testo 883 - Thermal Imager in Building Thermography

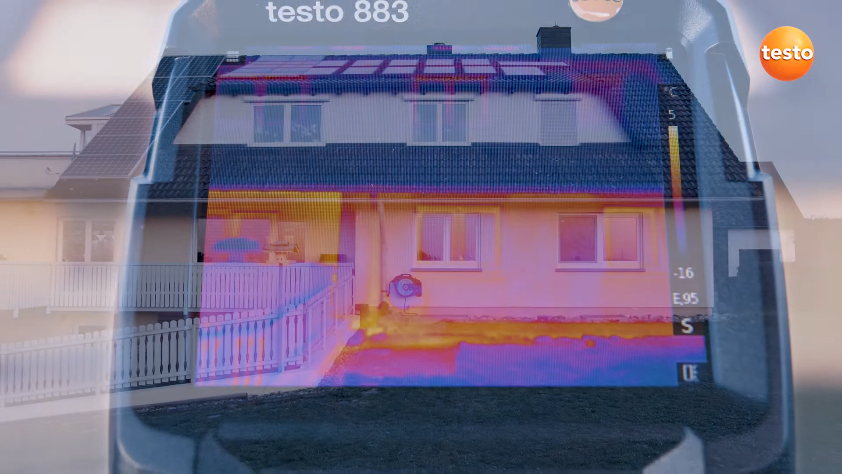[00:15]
To do this, a thermal imager should possess certain technical properties. The image quality is of particular significance.
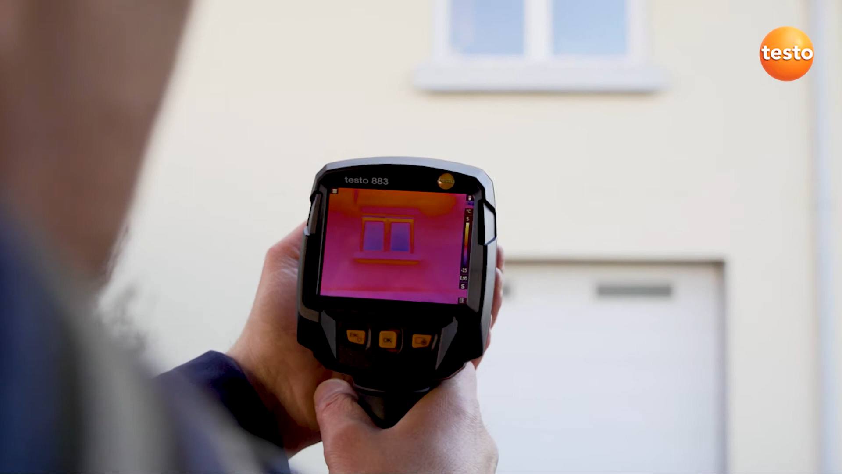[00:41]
It describes how many pixels can be presented in the thermal image. The Testo 883 has a thermal resolution of 320 by 240 pixels.
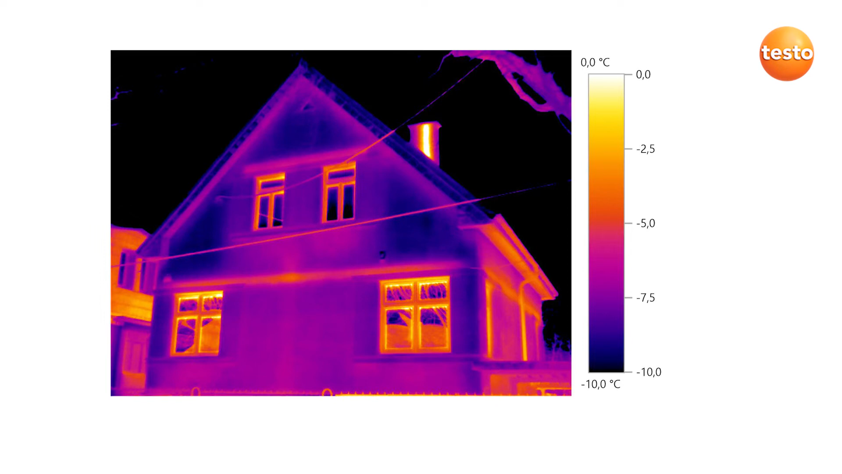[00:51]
On screen: scale top 0.0°C, scale bottom -10.0°C
With Testo's super-resolution technology, this even increases to 640 by 480 pixels. The imager's manual focus ensures that a thermal image is always in sharp focus and that you don't miss any anomalies. And for more distant objects, simply switch to the telephoto lens.
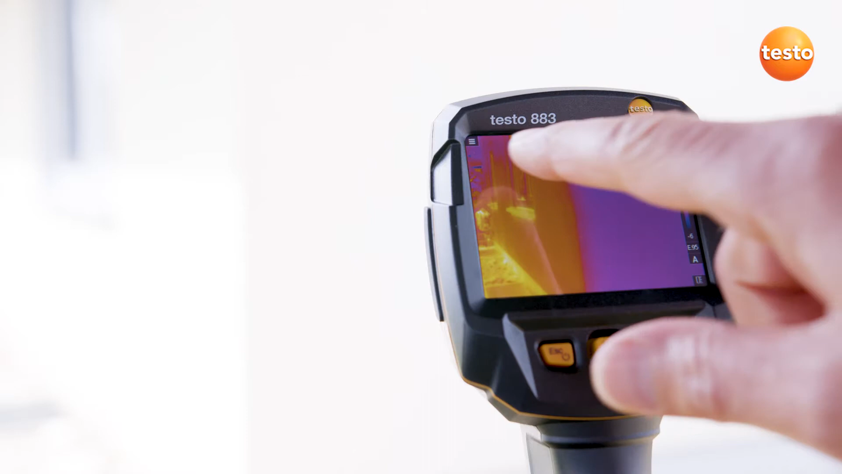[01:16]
This is how it works by touch and here by joystick.
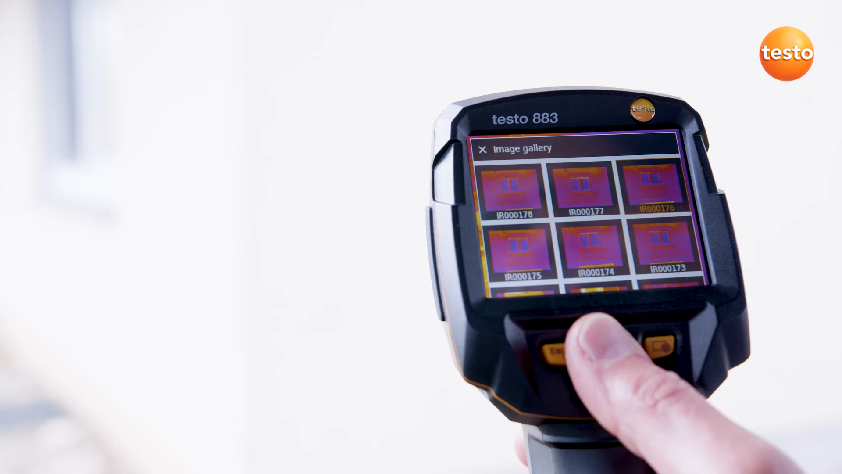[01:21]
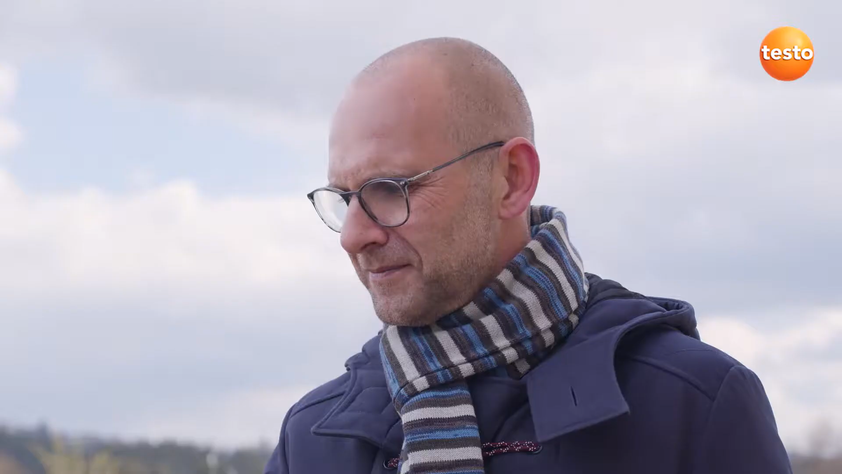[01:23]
Both are equally intuitive and you'll certainly find out quickly which way you prefer. Let's start with the thermography.
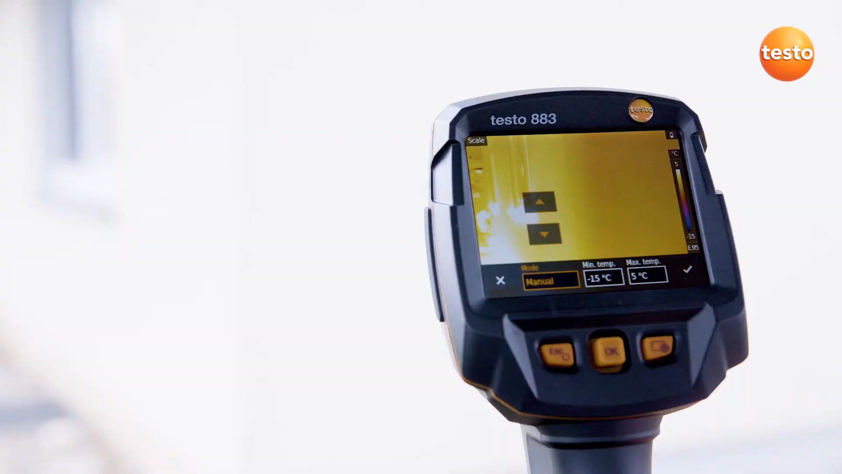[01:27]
On screen: scale top 5°C, scale bottom -15°C
First of all, we set the thermal image's scale.
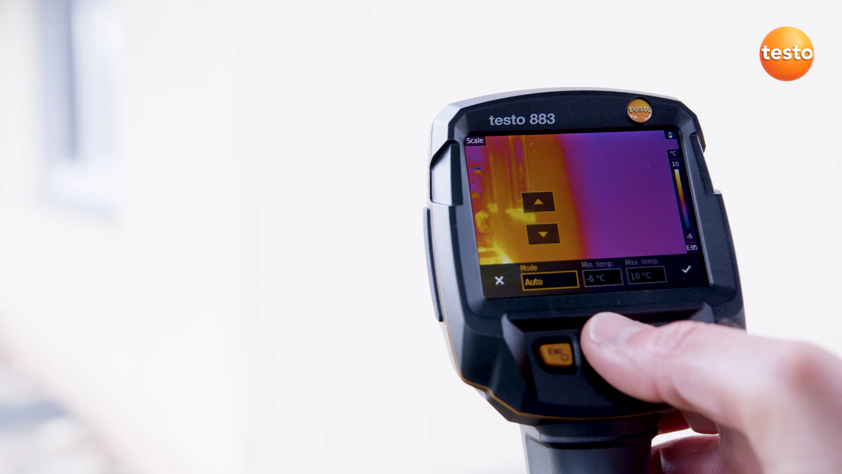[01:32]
Here we have the choice, manual, automatic or with the Testo Scale Assist function. Just a few words on Testo Scale Assist. By entering the outdoor and indoor temperatures, the scale is automatically set correctly.
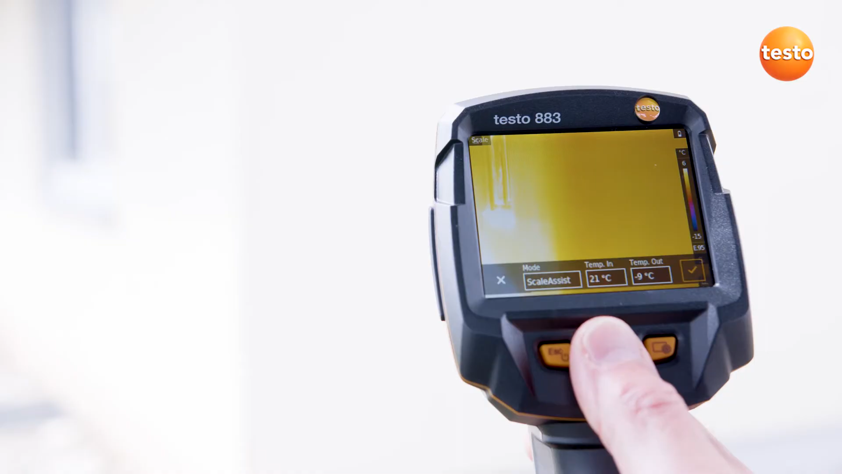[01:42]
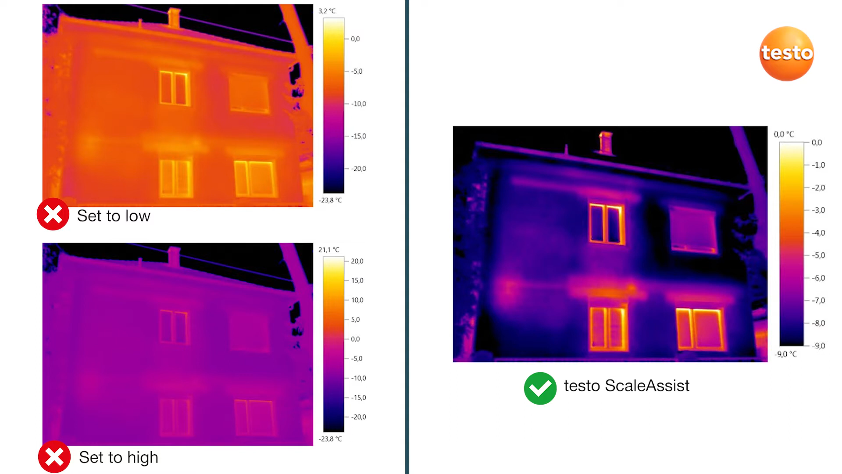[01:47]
On the left, two images without and on the right one with Testo Scale Assist.
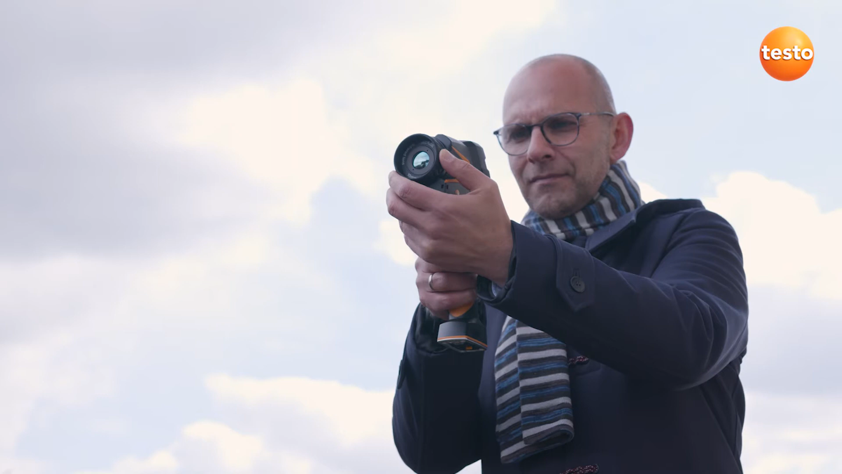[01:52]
So let's test which faults we can identify with the Testo 883 on the facade of this building.
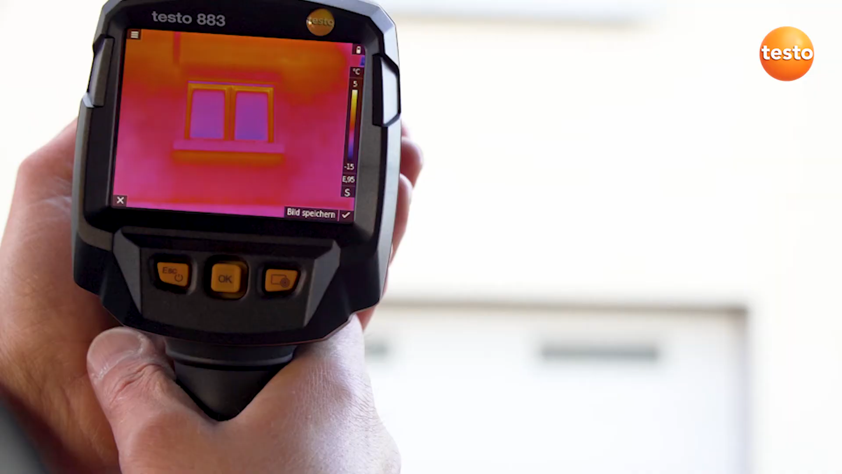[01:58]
On screen: scale top 5°C, scale bottom -15°C
Here, for example, is a radiator recess. The story's flooring is a typical anomaly.
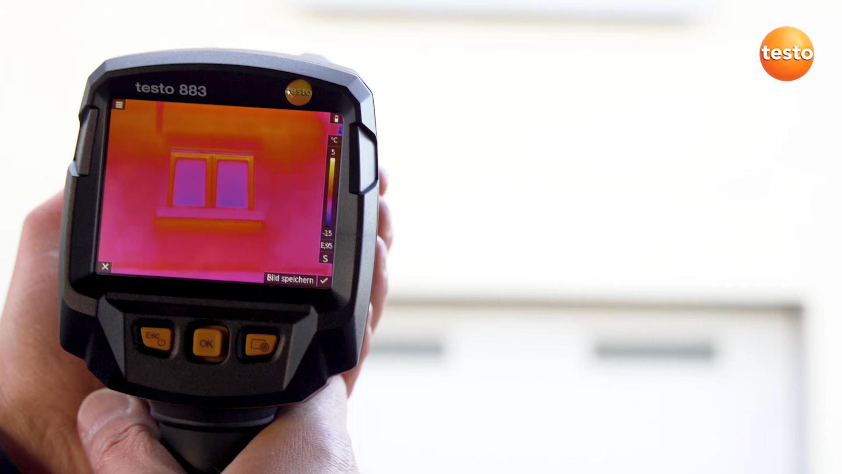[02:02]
That's a first impression of the faults in the outer building shell. We'll see what it looks like indoors.
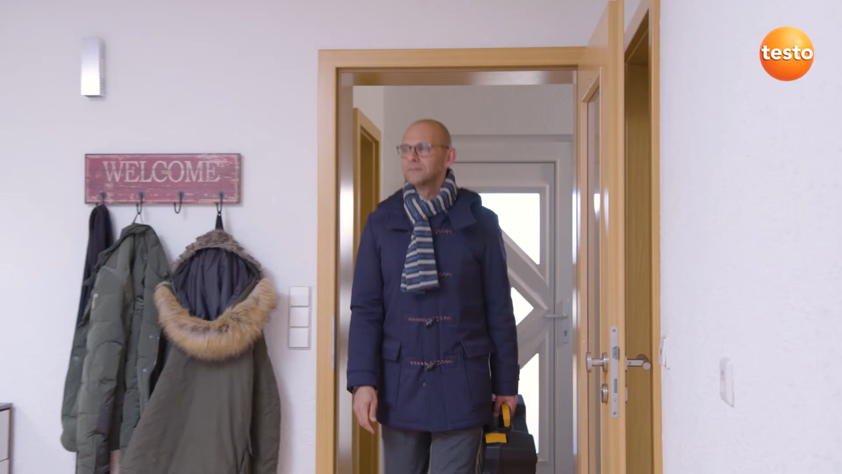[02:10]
One classic anomaly are unsealed doors. In the case of this one, we can clearly see how the cold is creeping into the room on the right.
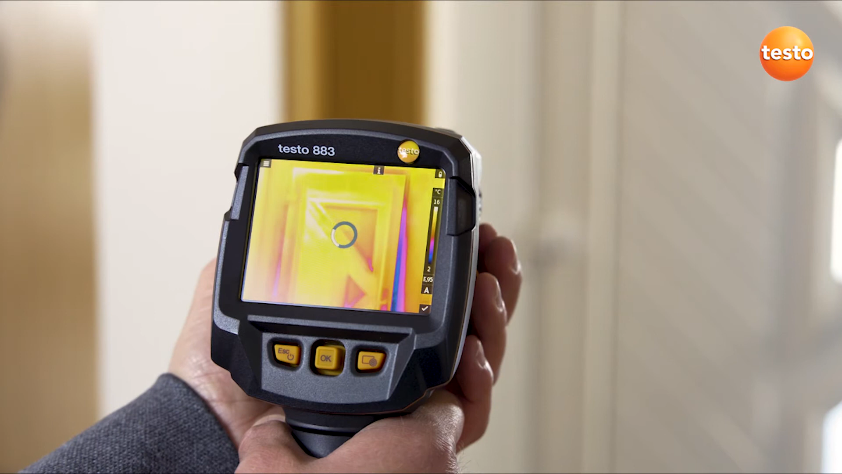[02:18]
The roller blind casing is insulated here, but cold outside air is penetrating through the belt hole.